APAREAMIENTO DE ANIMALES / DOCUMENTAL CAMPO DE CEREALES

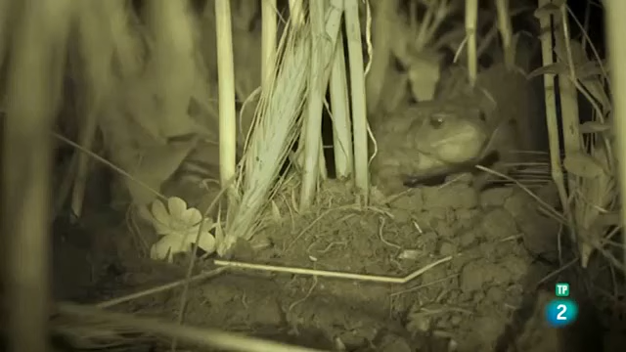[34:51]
Un sapo común viene en busca de una captura.
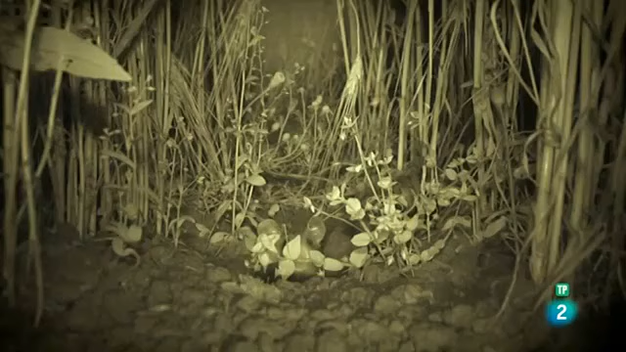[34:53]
En la oscuridad está más protegido de los depredadores, al igual que los pequeños hámsteres.